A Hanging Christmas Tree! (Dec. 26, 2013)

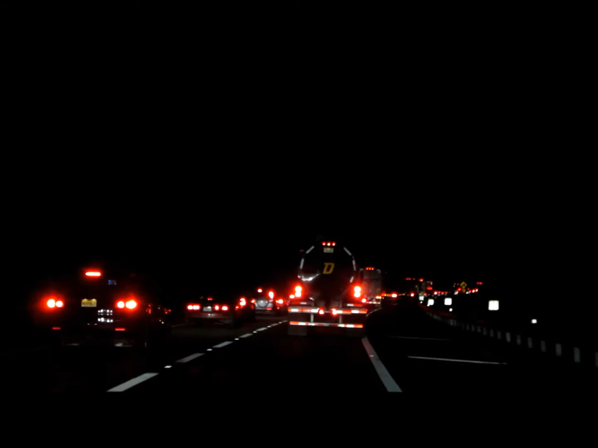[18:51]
another traffic jam we're not sure what is the cause of this one because it's too dark to paint anything oh so hopefully it's not a crash but oh we might not
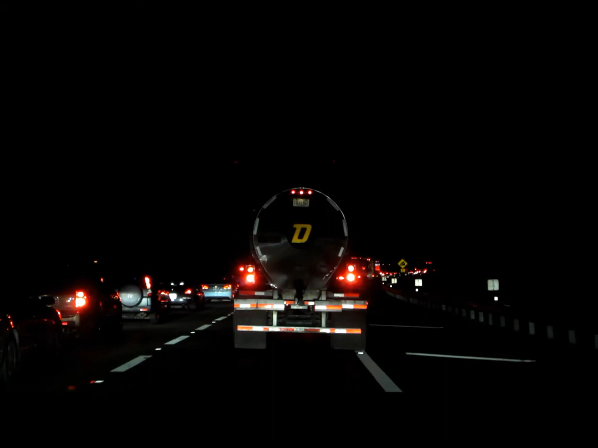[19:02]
hopefully this isn't isn't going to put us back too far
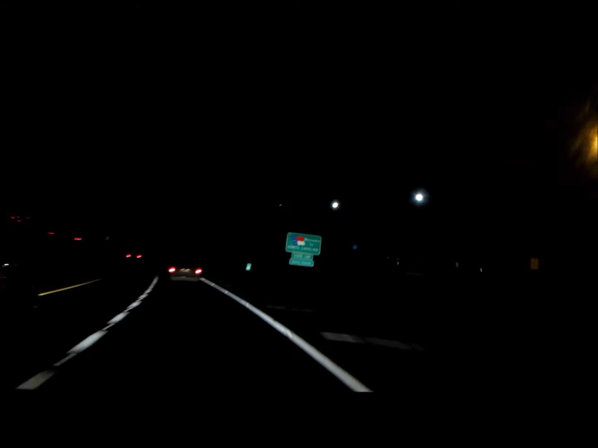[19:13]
here's our sign welcome to north carolina it's exciting and that traffic jam actually wasn't that bad and it looked like someone had gone off the road but they were okay so no worries i will leave you won't be asleep you won't know you're not swimming here at all night oh my goodness